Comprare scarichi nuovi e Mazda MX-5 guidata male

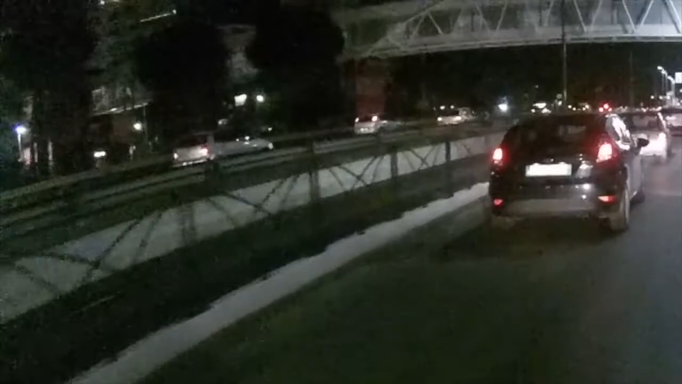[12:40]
nel posto sbaglio ma guarda quello in statale con la bici bravo bravo